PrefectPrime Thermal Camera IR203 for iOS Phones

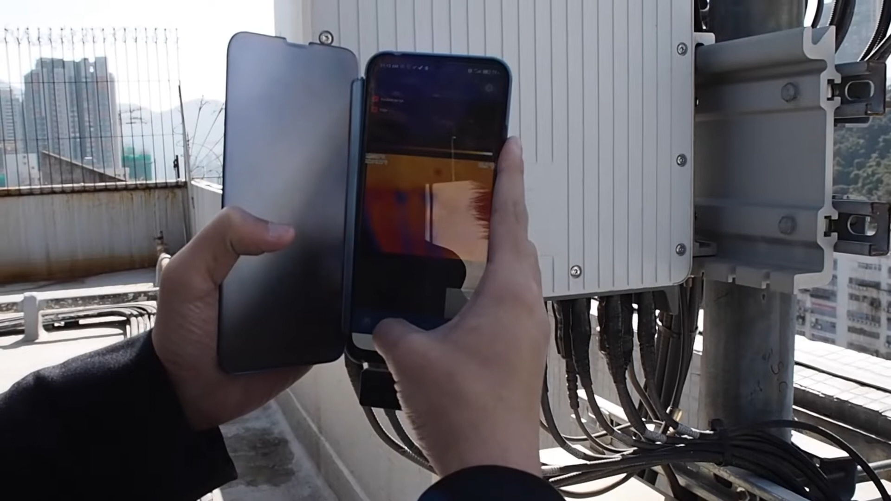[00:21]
The IR203 thermal camera has an 80x62 resolution.
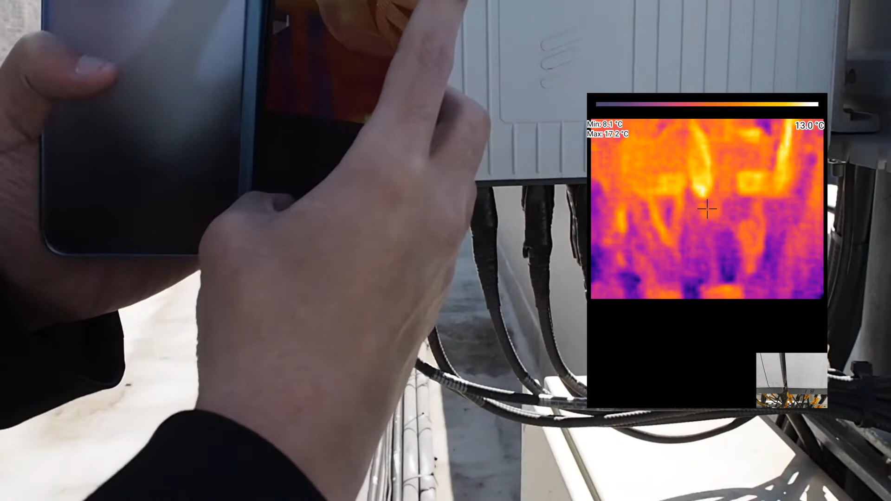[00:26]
If you do a home inspection by yourself, it offers high enough thermal visualization to show you where the issue is.
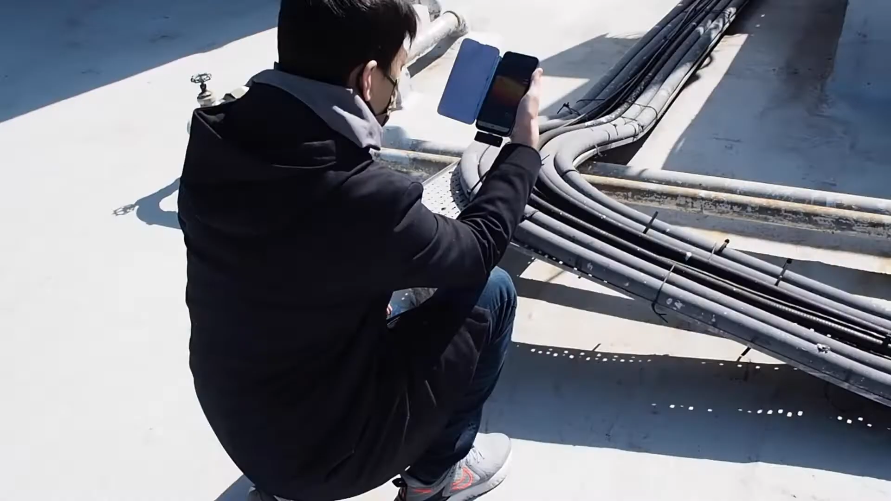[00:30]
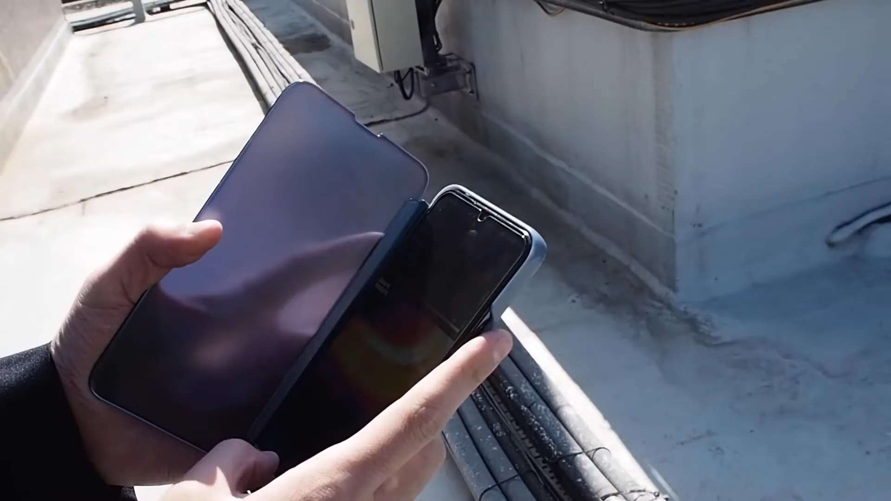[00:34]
Please note that instead of showing clear thermal image details that high-resolution thermal cameras offer,
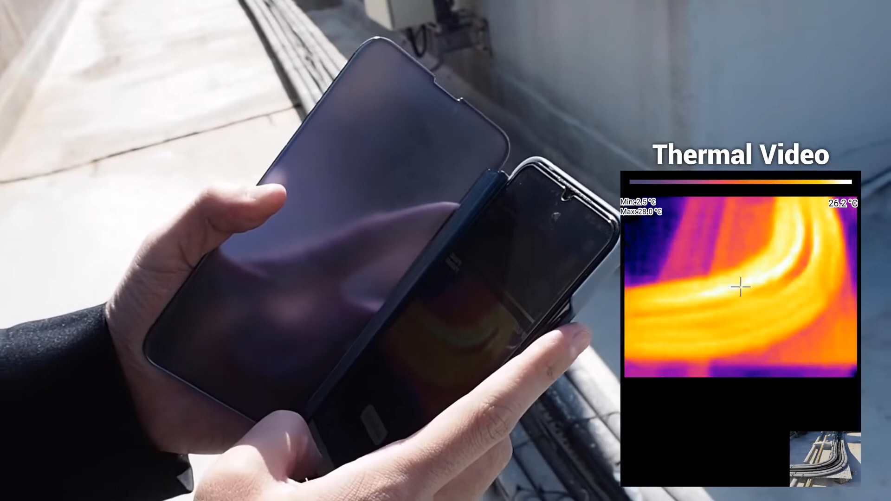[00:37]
the main purpose of using the IR203 for checking is to find the location of the issues,
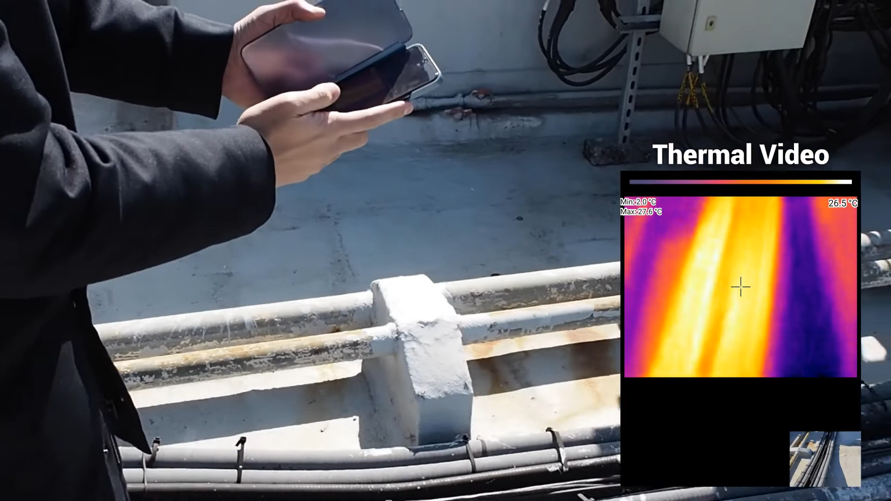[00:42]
which we cannot see with our naked eyes.
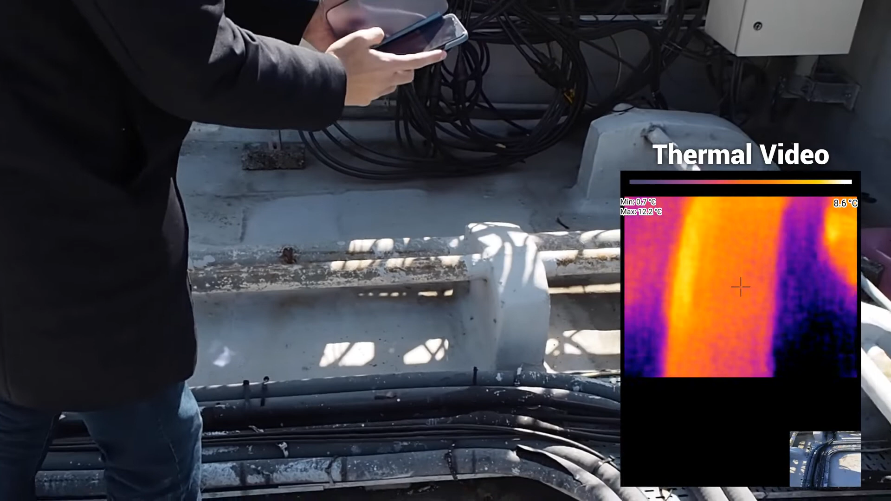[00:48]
For example, when we look at this pipe with our naked eyes, we don't know its temperature of it, but when we plug it into the thermal camera IR203,
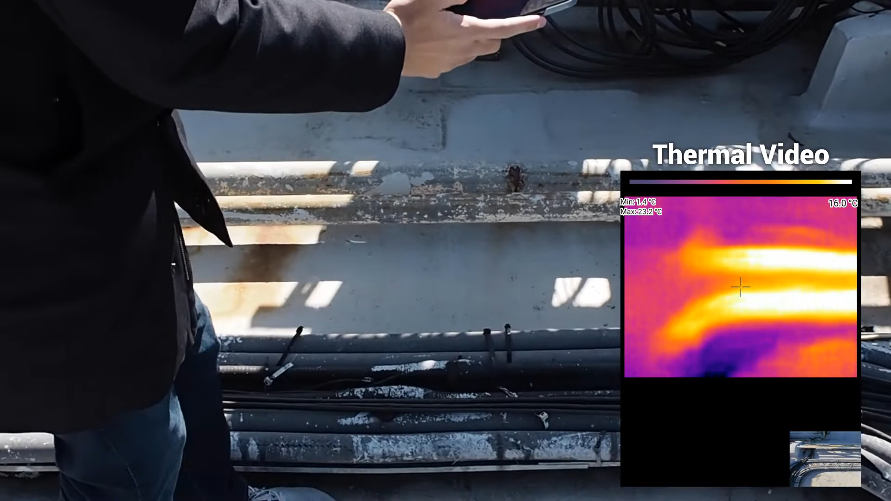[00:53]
then we can see its temperature and which parts are hotter.
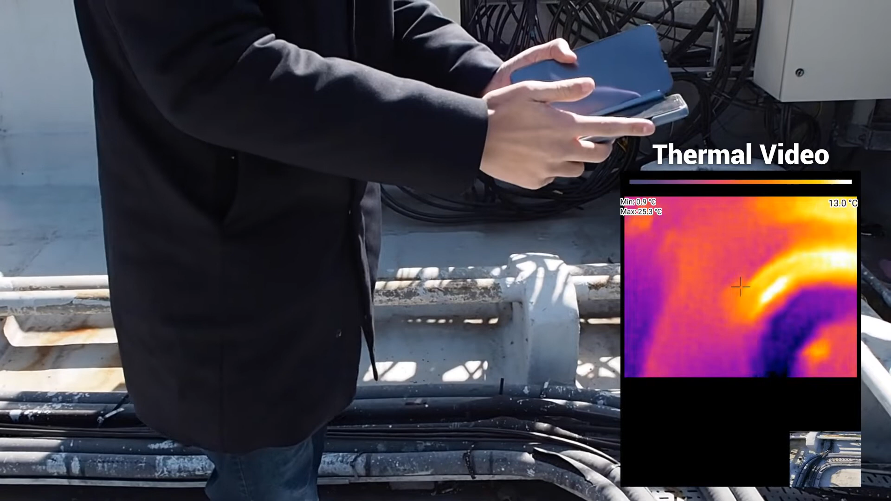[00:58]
After we find problems with the IR203, then we can move forward to the next step.